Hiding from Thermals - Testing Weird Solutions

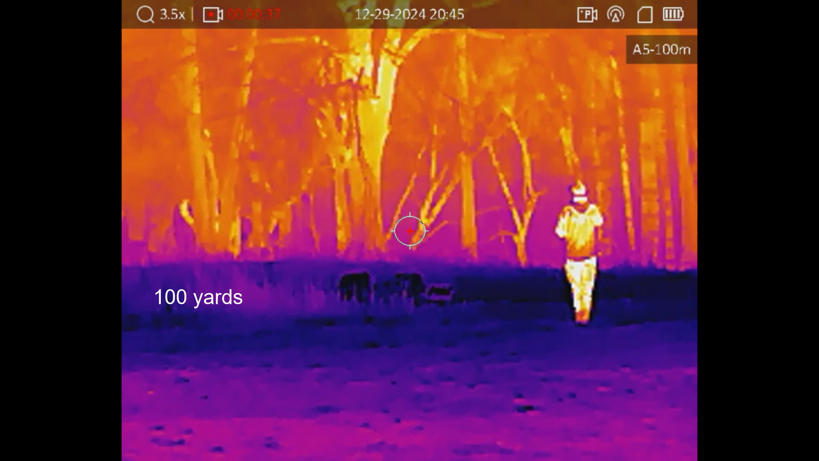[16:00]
From the left we have an unmodified umbrella, then our craft project in the center, and on the right is an emergency blanket. I placed hot hands under each one, and another off to the right as a control sample. This took place at around 9pm, a few hours after dusk. It's interesting that all three options appear colder than the surroundings,
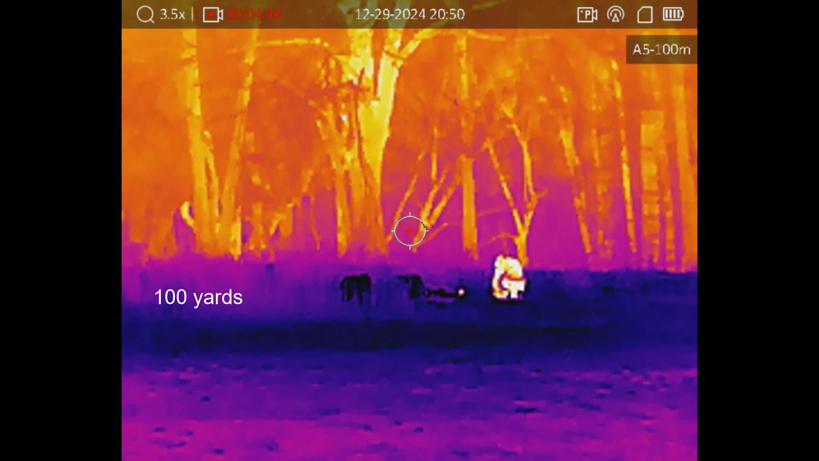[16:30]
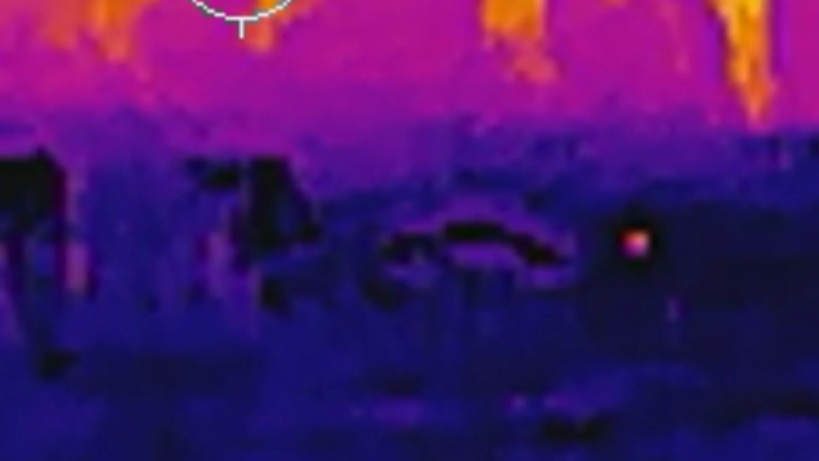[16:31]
and the heat behind it gave it a sort of glowing, highlighted appearance. It definitely stands out, especially in the middle of the field. The other thing that was extremely evident was that I was not able to prone myself out in exactly in line with the sensor.
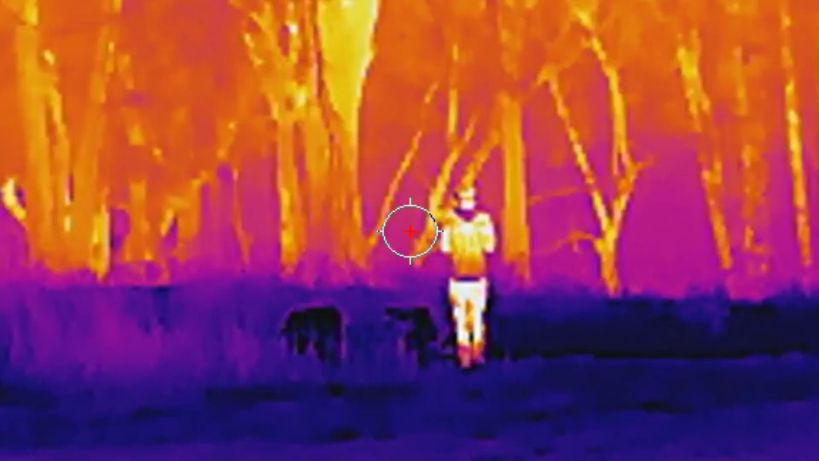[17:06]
You can see how little this affects the thermal visibility,
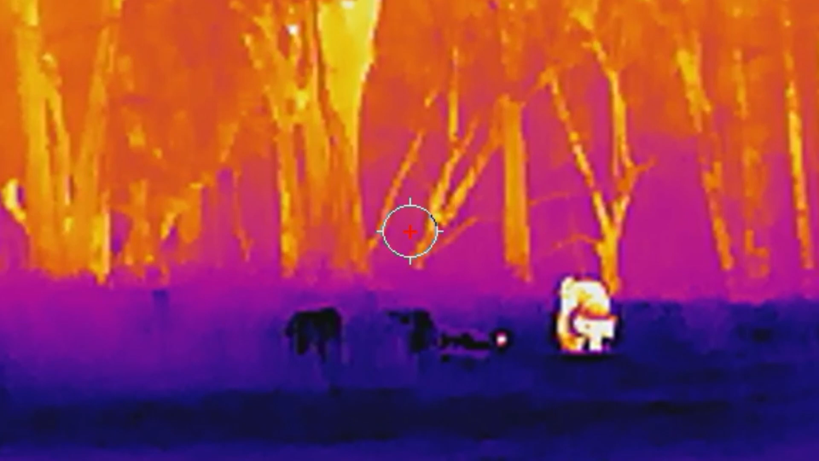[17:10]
and you can hardly see the temperature effects on the surroundings. So, some final thoughts. At the end of the day, I don't recommend adding an umbrella to your kit.
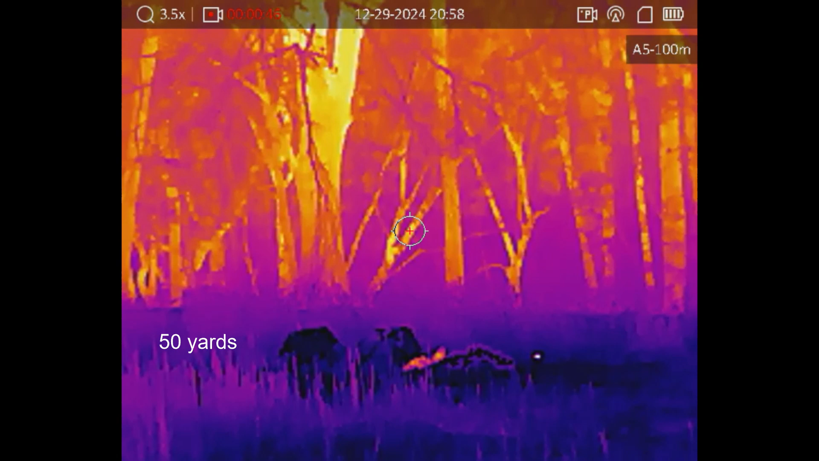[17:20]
Is it better than nothing? Maybe.